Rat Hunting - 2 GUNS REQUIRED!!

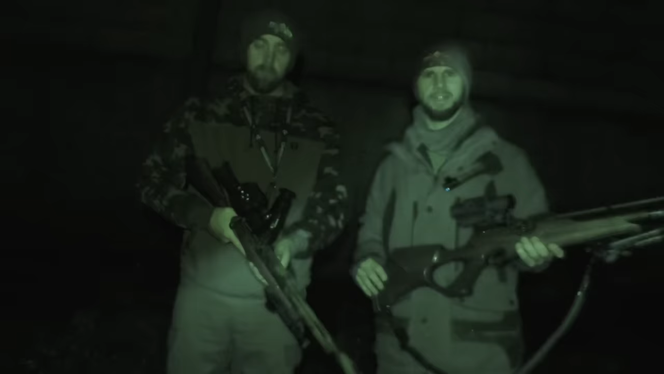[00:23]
Lofty is using the laser rangefinder slash ballistic calculator version, and I'm just using the standard one. Don't know how busy it's going to be, but we're going to get to it and see how many we can get.
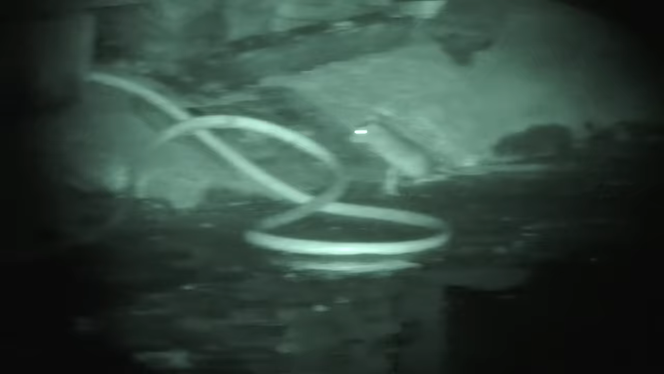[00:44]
So first up is going to be Lofty.
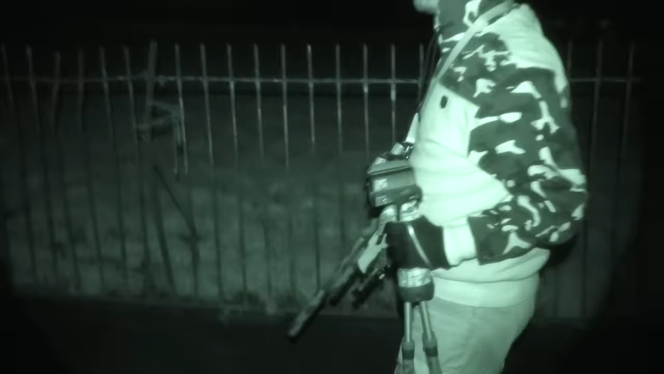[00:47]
He's going to be using Zan 13 grain slugs in his little Ultra SE.
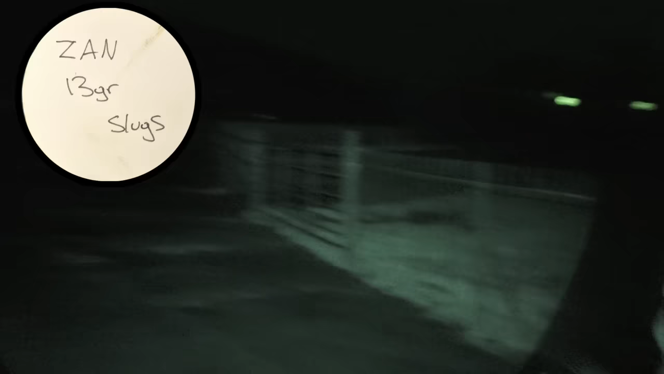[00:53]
For some reason, this little BSA Ultra seems to love these in sub-12.
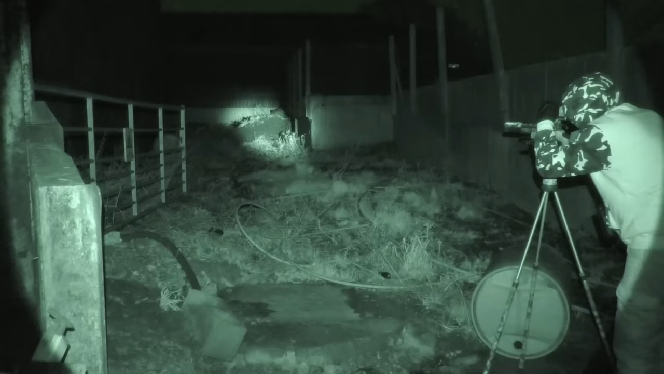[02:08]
Lofty's off to a really good start,
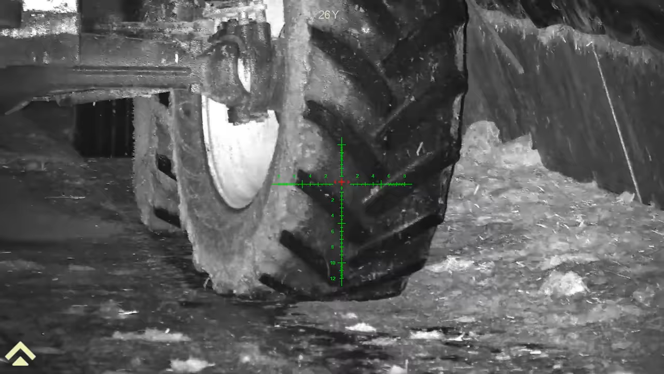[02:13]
and he's using that laser rangefinder on top of his Zulus when he's not sure of the distance.
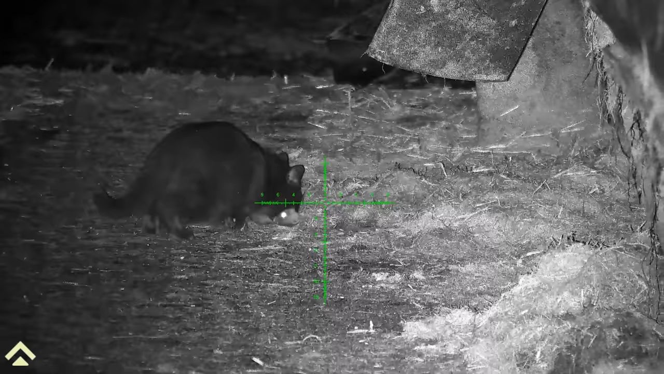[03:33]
And you know full well, he's gonna go tell all his mates that he's just caught this big fat rat by himself.
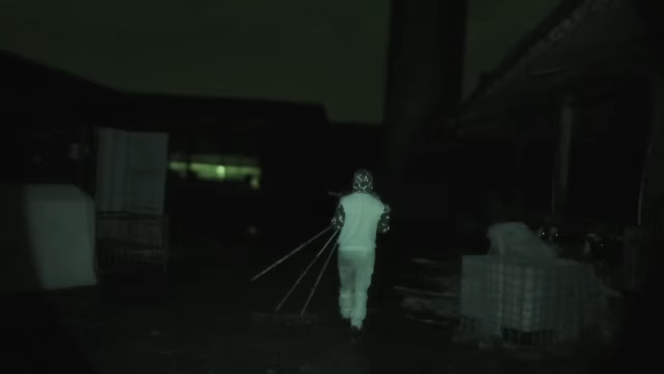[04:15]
With Lofty shooting at the moment, I'm currently being the spotter,
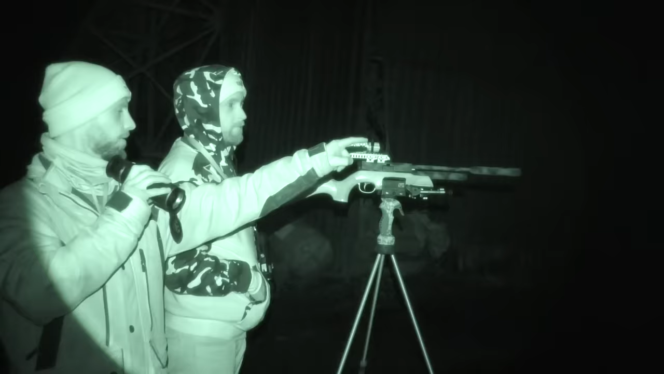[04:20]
and this is where it comes in handy, where I can tell him exactly where a rat is,
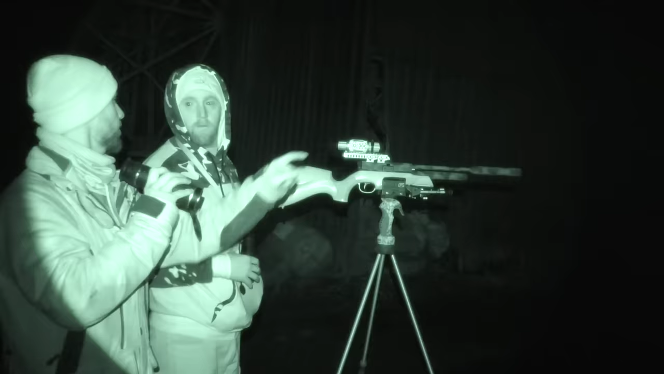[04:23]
and then he can get himself right behind the rifle.
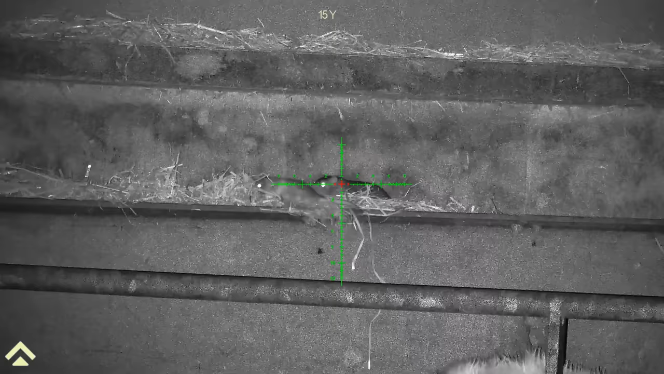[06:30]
Oh, it's Lofty's turn for a bit of Matrix rat.
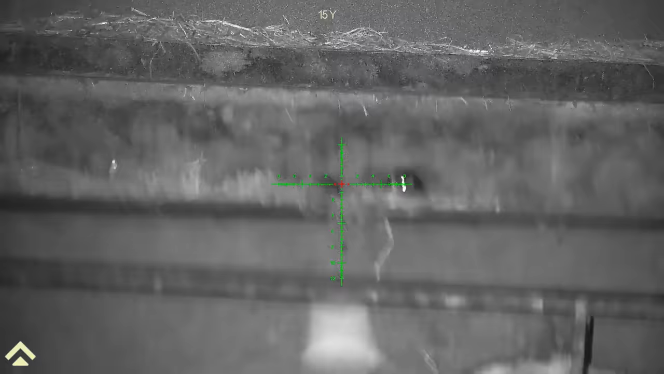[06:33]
Just as you pull the trigger, the rat just bends away.
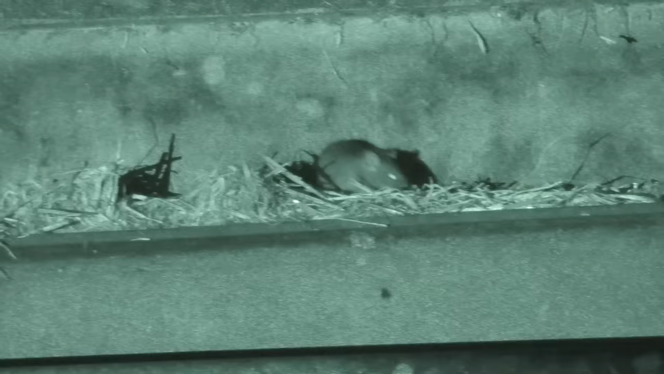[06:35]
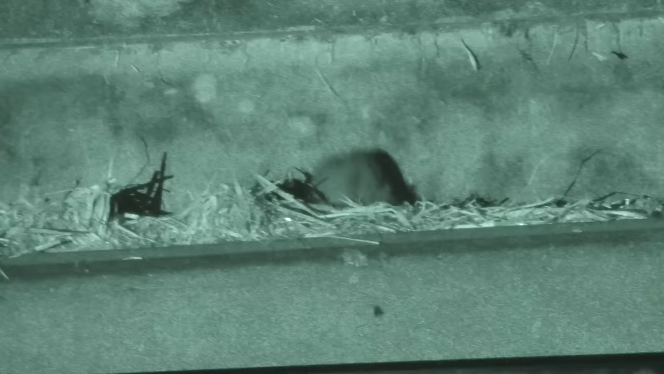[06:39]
And with the amount of rats that we've seen tonight, it doesn't take long before Lofty is back on the ball.
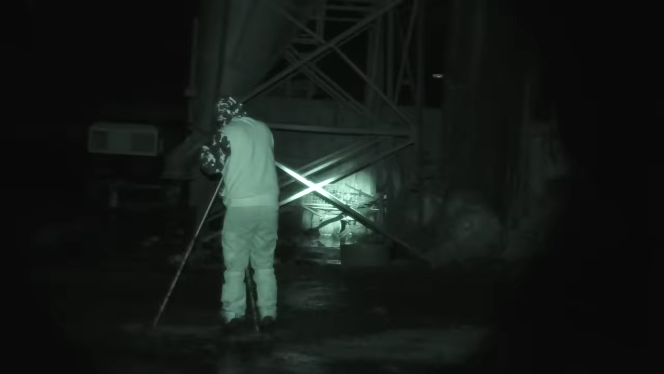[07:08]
A lot of the time you just stand in one position, scan with your thermal, and it doesn't take long before they start to pop out again.
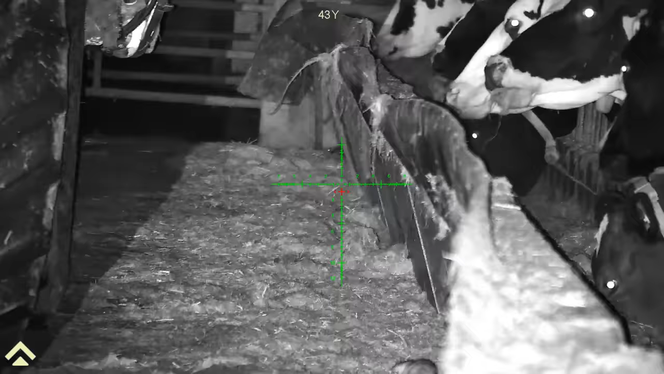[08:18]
Lofty ranges this one at 45 yards on a standing shot with his tripod. And absolutely poleaxe that.